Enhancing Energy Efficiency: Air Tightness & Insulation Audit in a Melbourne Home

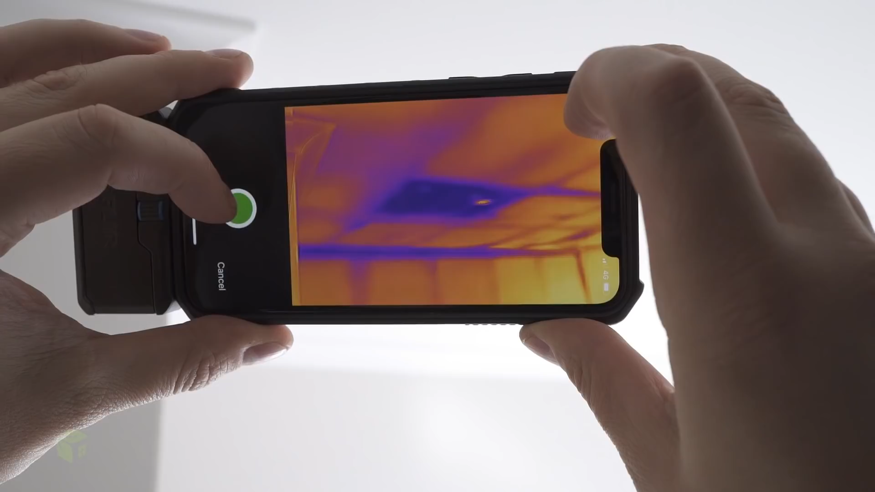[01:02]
Whereas the gaps in the insulation are costing
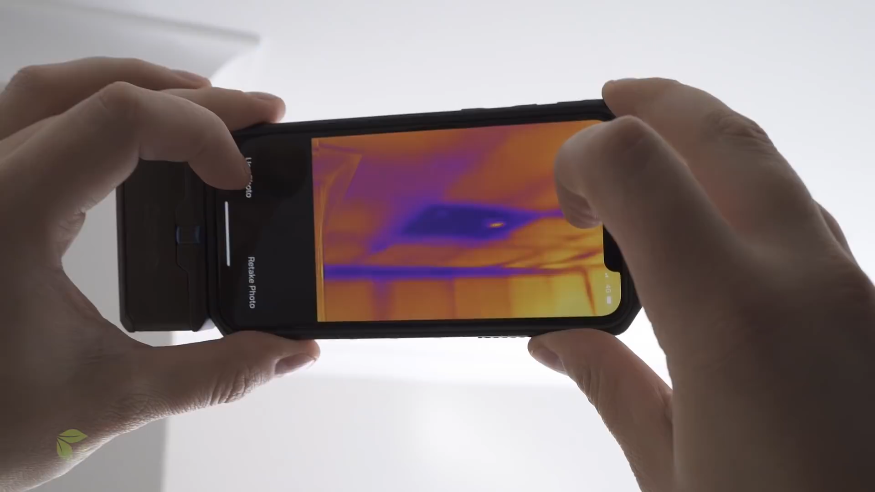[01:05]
you 24 by 7 when you're heating the house or cooling the house even. For when it comes to building envelope performance, they're in no man's land.
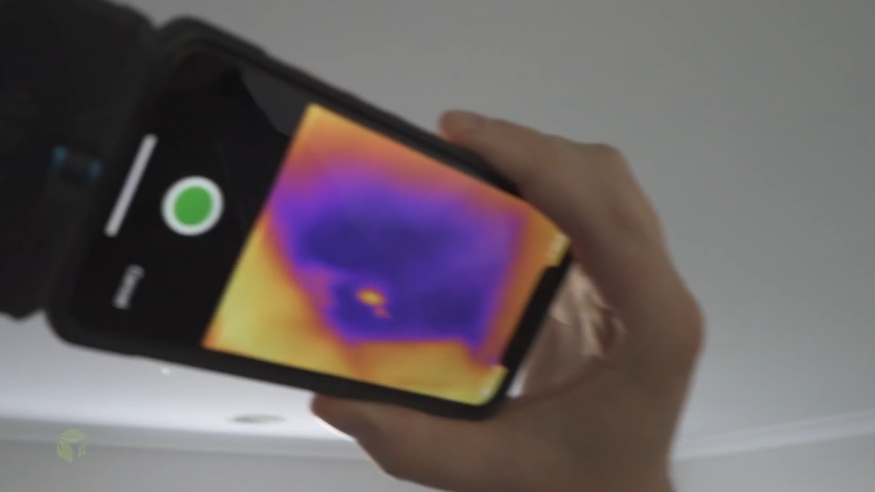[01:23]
Wow, it's a nice big hole around an LED luminaire. These lights must have been on because they're nice and hot. Have they been on? Ah, yes. Ruby? They have been, yeah.
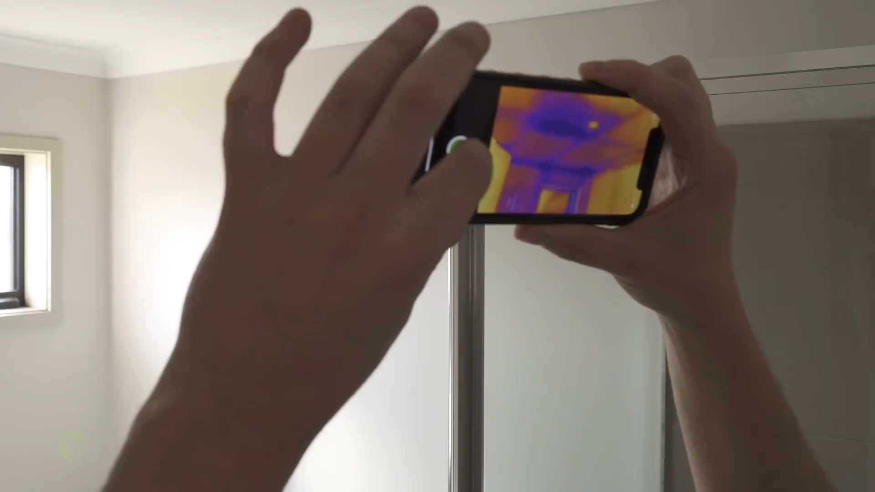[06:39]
Makes sense. This room is looking a little bit funny. So it's getting really cool on that ridge.
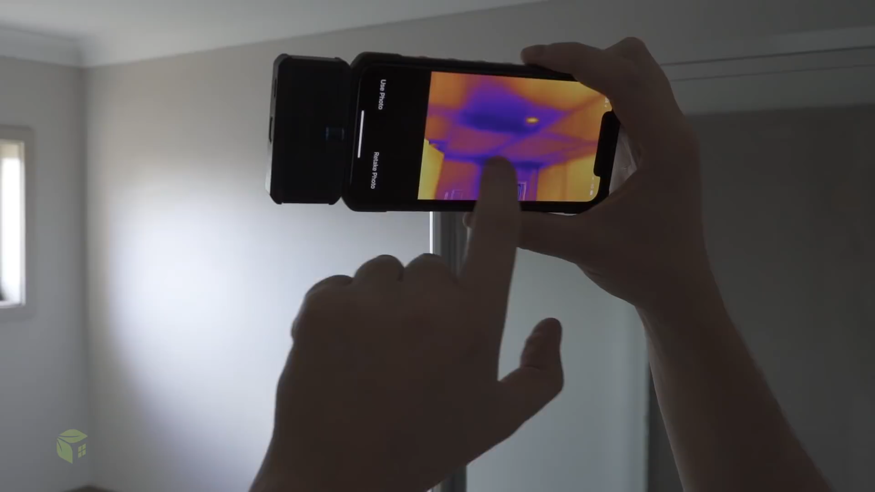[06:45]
This is very common in these type of brick veneer homes where they don't have any insulation just behind the corners.
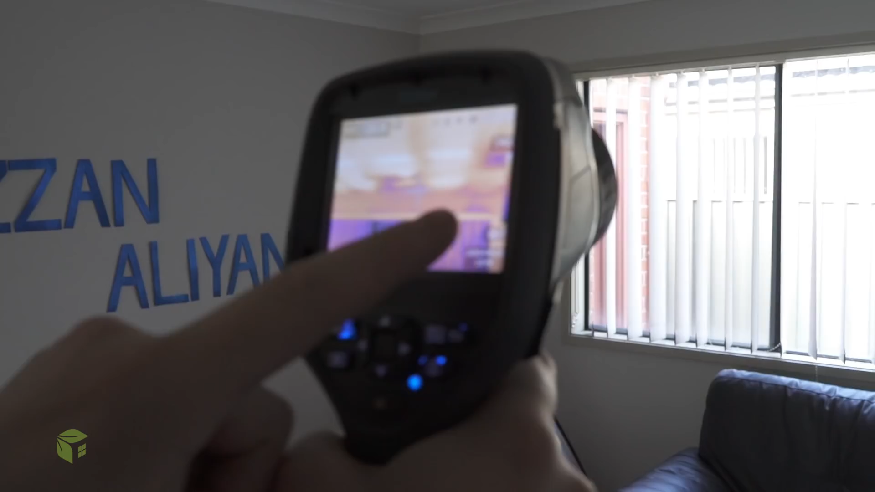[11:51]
And we can clearly see just above the window that there's air leakage.
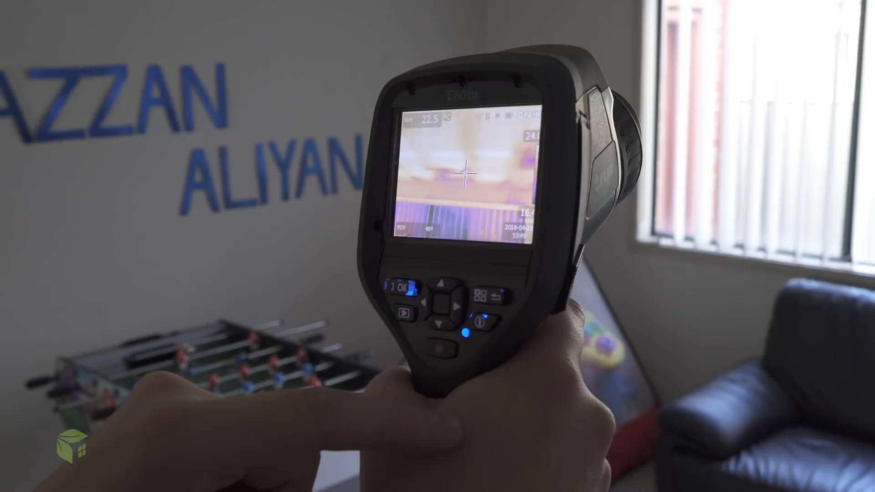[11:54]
With the imaging it's picking up the cold air from outside coming up through the cavity,
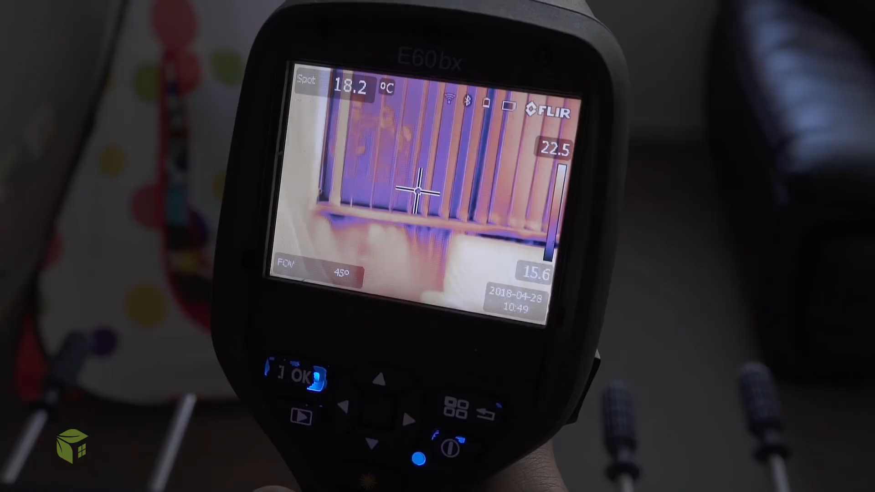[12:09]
On screen: spot 18.2°C
It's actually a lot worse than above the window.
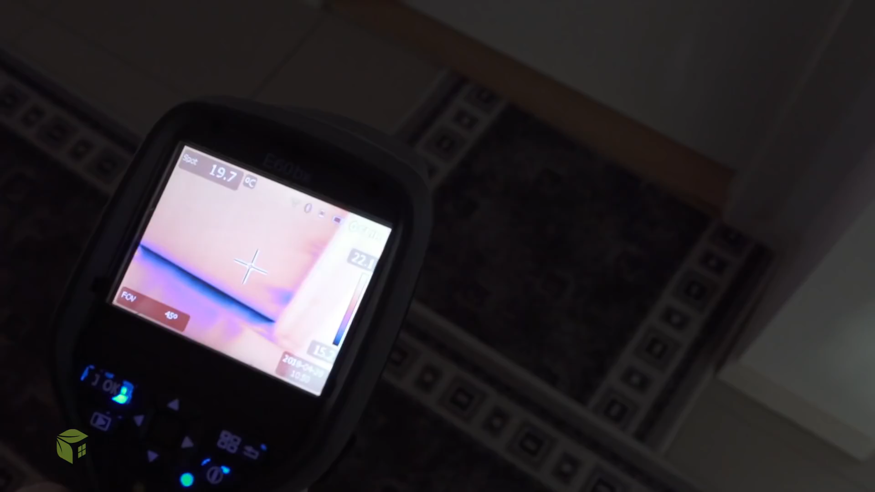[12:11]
Look at the leakage that's happening around this door, around the sides.
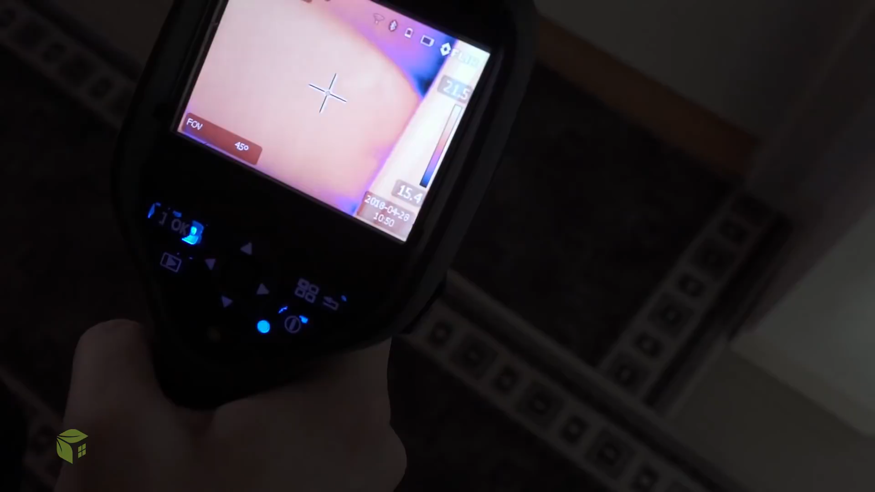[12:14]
We're going to do a negative test here which means that it's going to pull all your draft stoppers closed.